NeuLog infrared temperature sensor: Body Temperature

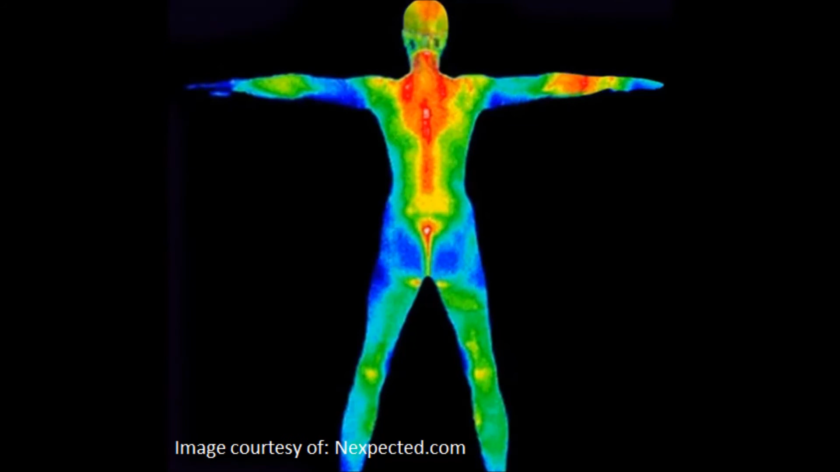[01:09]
where many of our vital organs are located. For more information on Nulog sensors, please go to our website at Nulog.com.